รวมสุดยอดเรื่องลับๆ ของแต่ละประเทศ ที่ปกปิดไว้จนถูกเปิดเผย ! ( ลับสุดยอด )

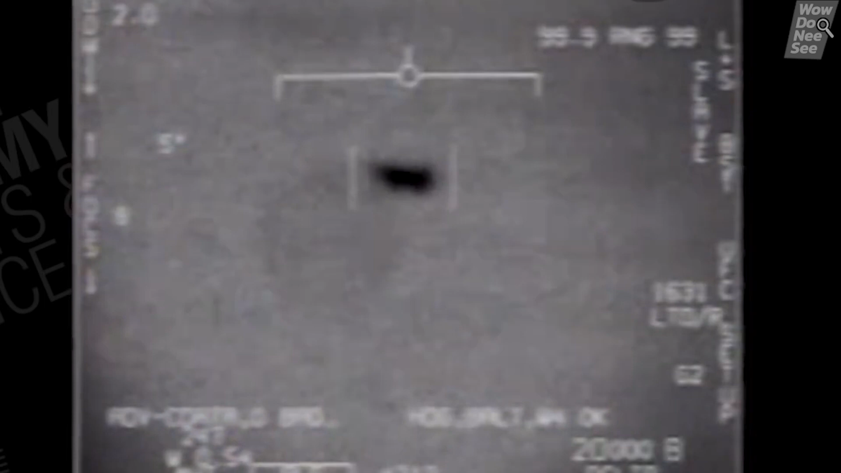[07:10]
ซึ่งภาพที่ถ่ายมาได้นั้นเป็นภาพจากกล้องที่ใช้เซ็นเซอร์อินฟาเรจขั้นสูงคลิปที่ถ่ายได้เมื่อปี 2547 เพราะว่าเซ็นเซอร์ล็อกเป้า
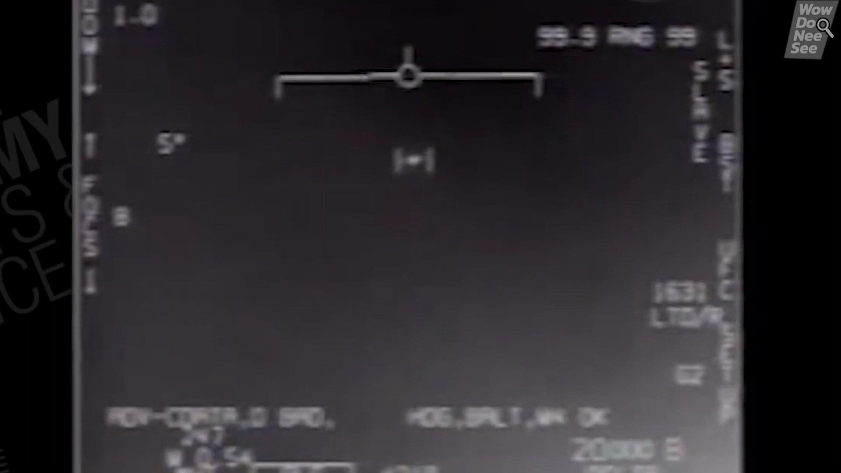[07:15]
UFO ลำดังกล่าวได้ตอนที่กำลังบินไปพร้อมกับเครื่องบินของกองทัพของนาศบัลนี่เป็นปี 20% น่ะ ไม่ใช้ดีечีวิตอดจากสิดวิตอดatalของการนี้เฮ้.. พเก้.. ที่ส
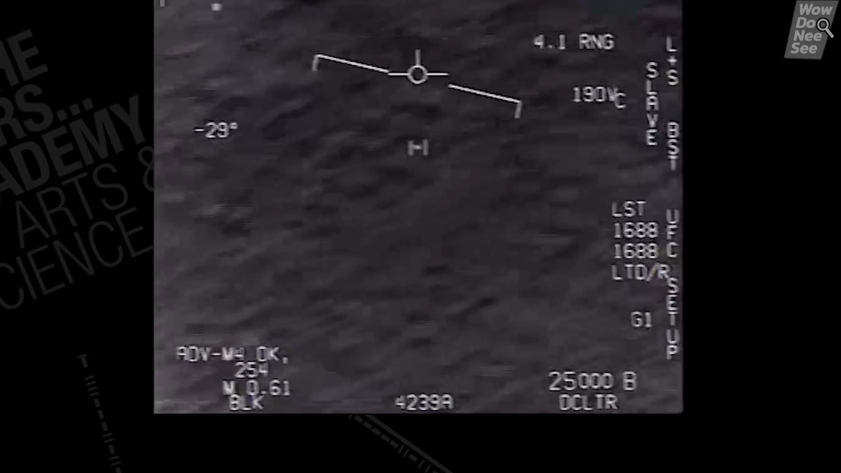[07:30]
ุดแล้ว เหมือังมีการทรไอล์ขอบการถฝากกรพร้อมกันกลัว
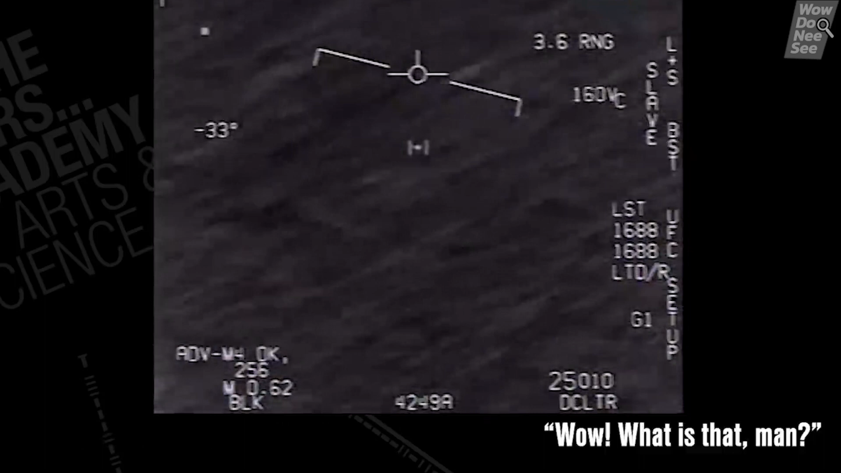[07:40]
ต่ำที่นั่นดายลังจากนั้น
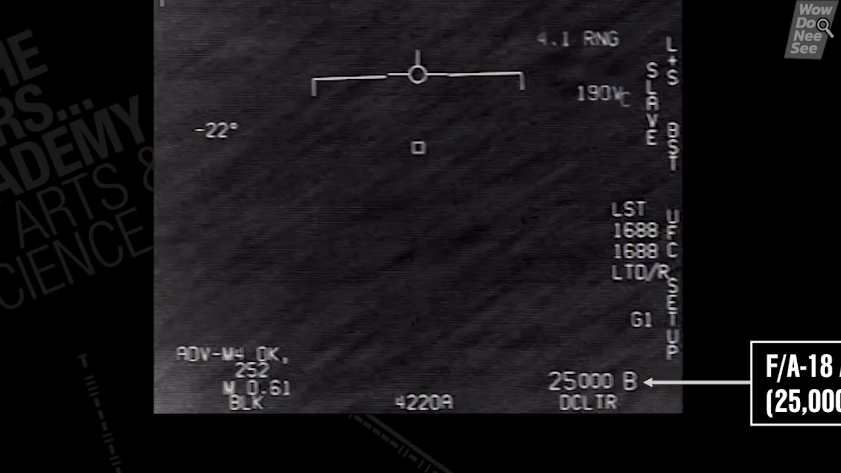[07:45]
UFO ก็เรร่งความเร็วจนลู่ดเซนเซอร์ไปส่วนคลิปเมื่อปี 25
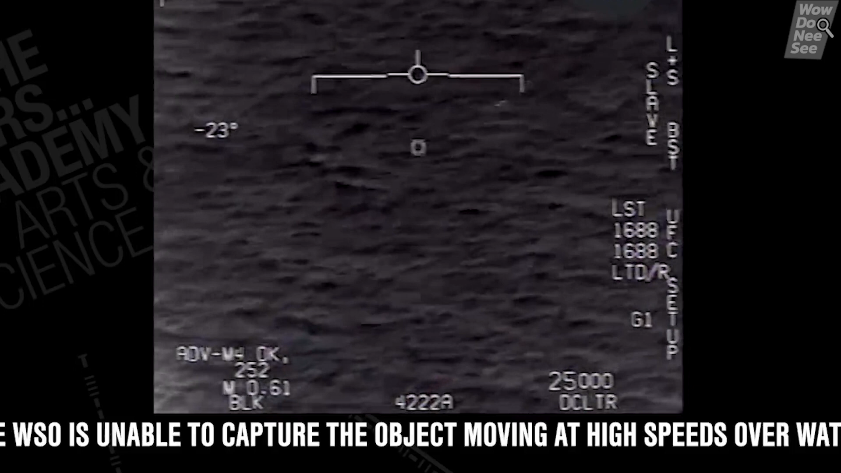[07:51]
58 มีเสียงนักบิน ที่กำลังตื่นตาตื่นใจและงงงวยกับสิ่งที่โทยเองเห็นอยู่ข้างล้ำเครื่องบินเป็นยารักษณะคล้ายจานบิน แล